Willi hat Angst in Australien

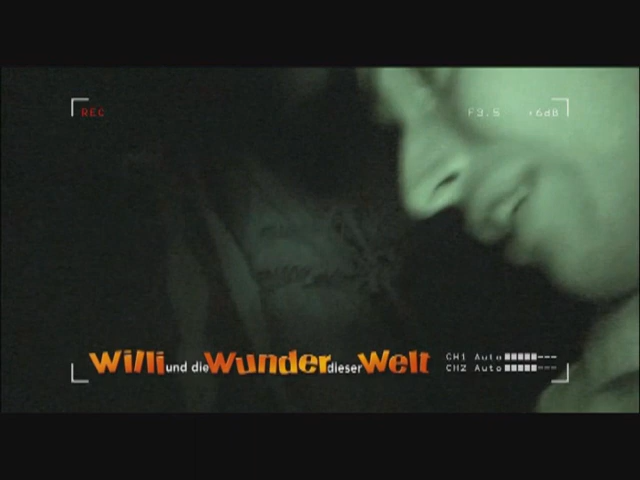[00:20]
Wo ist die? Was ist denn das? Oh Gott. Das sind, glaube ich, die ganzen Babys von dieser großen Spinne. Verdammt!
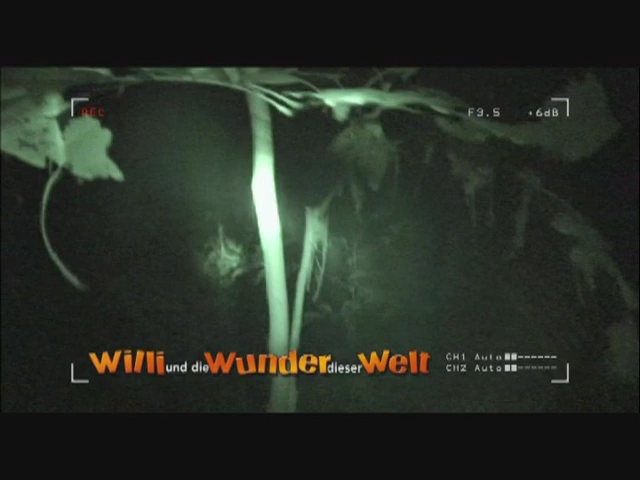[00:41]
Hier ist Lydia. Das ist doch jetzt.